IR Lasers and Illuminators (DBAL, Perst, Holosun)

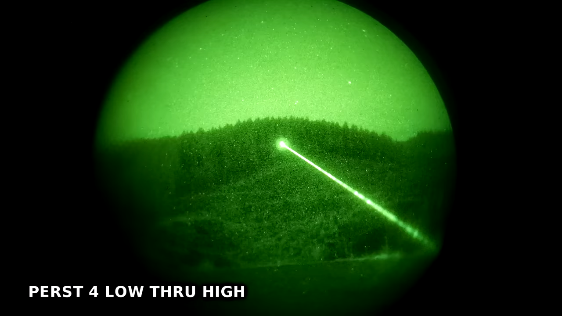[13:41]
go further you bet it could also go so far that you're designating a target you can barely see with a beam as wide as a lincoln continental
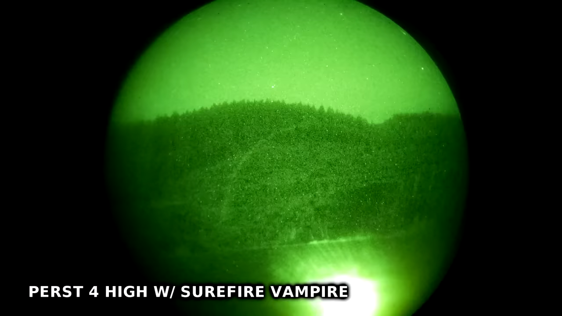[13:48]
there is an application for a laser like